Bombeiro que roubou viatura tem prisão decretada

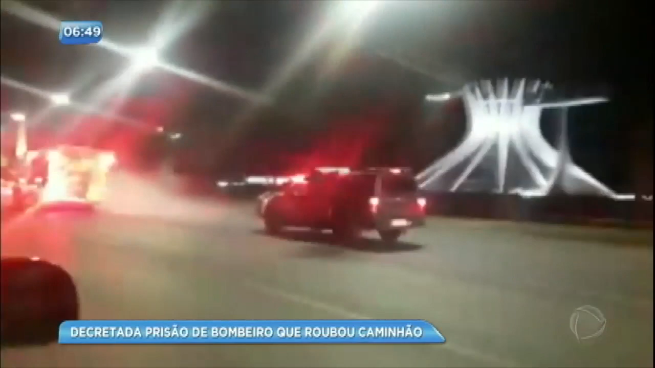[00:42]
A viatura só perdeu velocidade quando os militares atiraram nos pneus.